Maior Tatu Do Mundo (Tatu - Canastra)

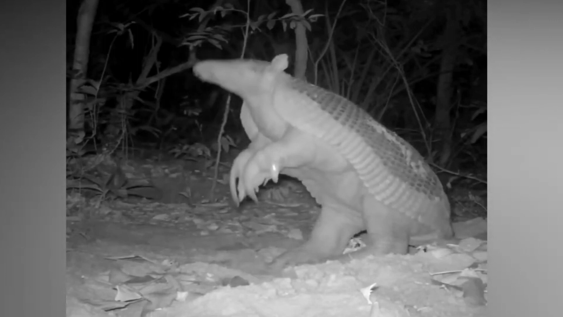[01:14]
Animal de hábitos noturnos, é encontrado em riachos e lagoas.
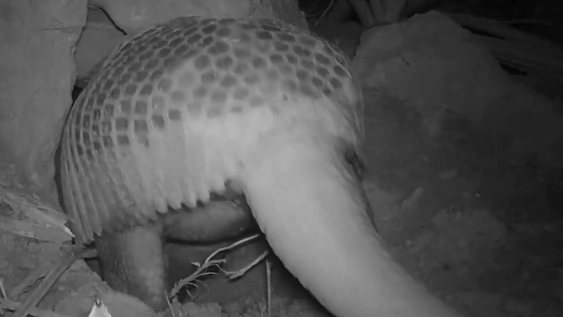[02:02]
usando câmeras fotográficas nos buracos que a espécie fez.